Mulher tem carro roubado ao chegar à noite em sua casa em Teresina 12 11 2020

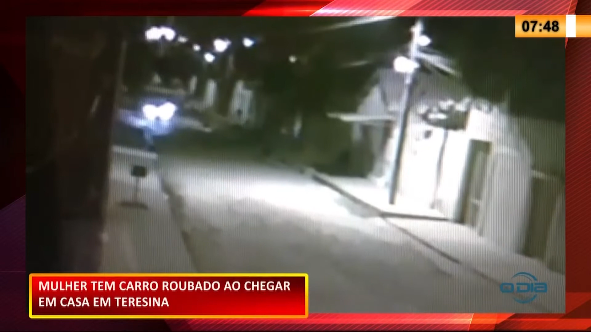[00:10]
Olha aí o vídeo, gente. Olha o vídeo. A vítima foi rendida por dois deles e foi obrigada a entregar o veículo,